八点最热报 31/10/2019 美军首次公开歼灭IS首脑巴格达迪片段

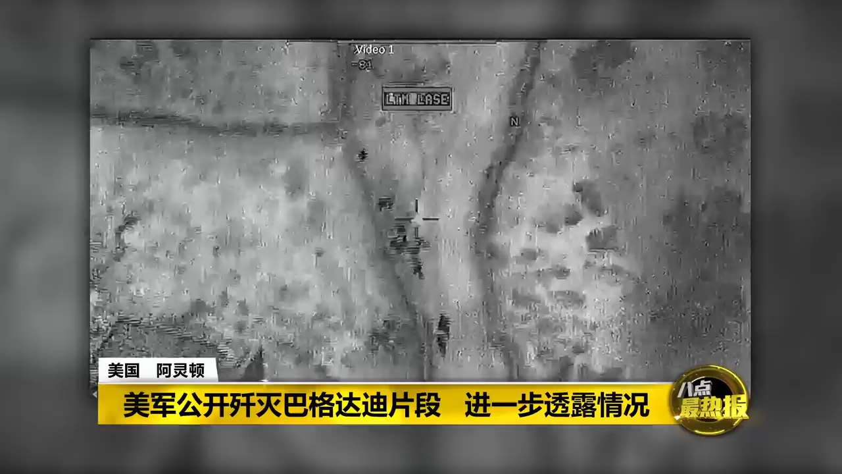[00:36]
从美国国防部公开的影片显示，在 IS 伊斯兰国首脑巴格达迪临死前， IS 武装分子向美军直升机开火，
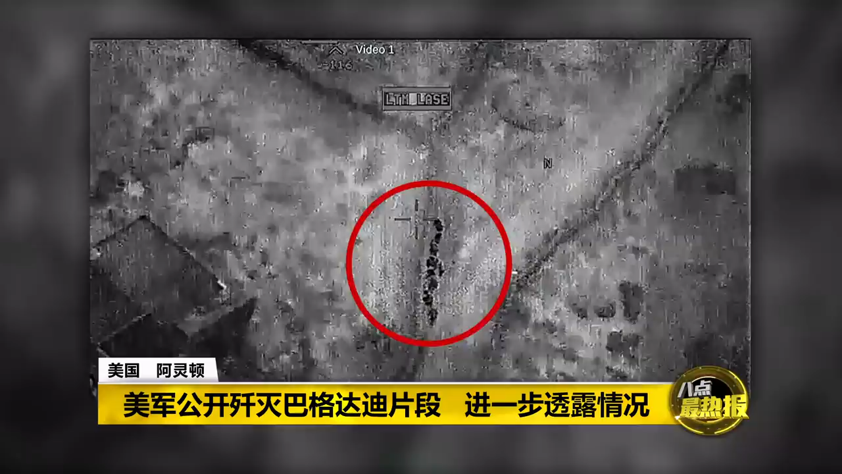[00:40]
而美军也不甘示弱的还击。
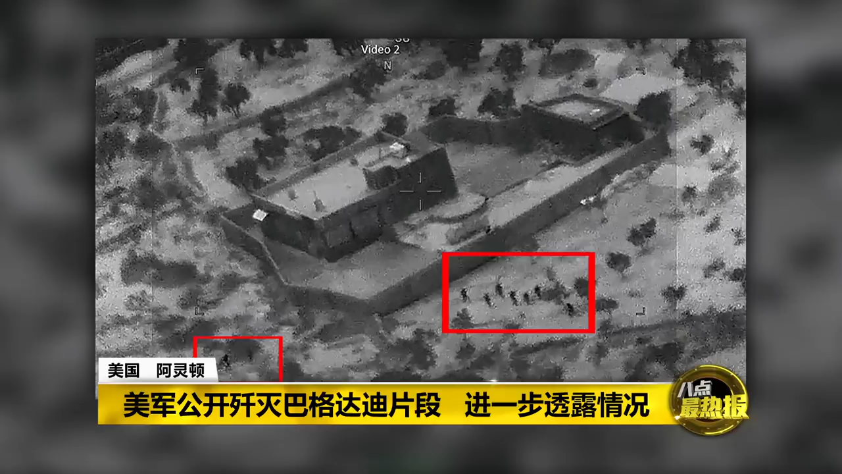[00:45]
在另一段影片中，美军特种部队向巴格达迪内藏的屋子前进，而军用直升机随后也给予支援，
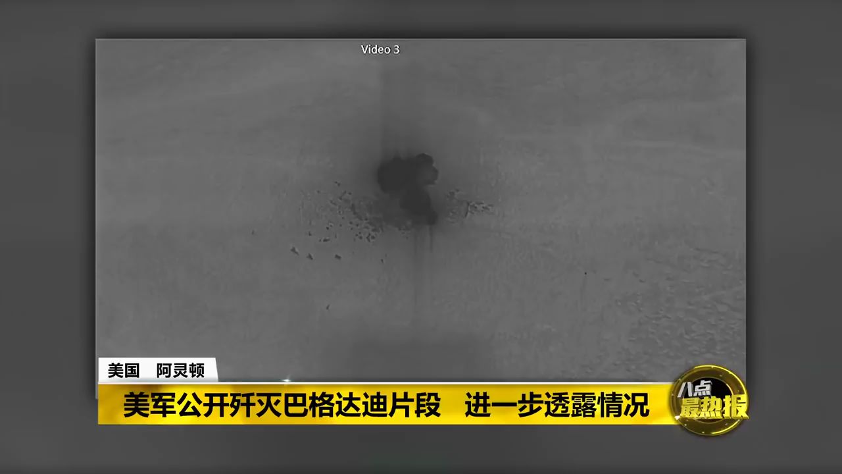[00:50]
向地面的屋子发射导弹，冒出滚滚浓烟。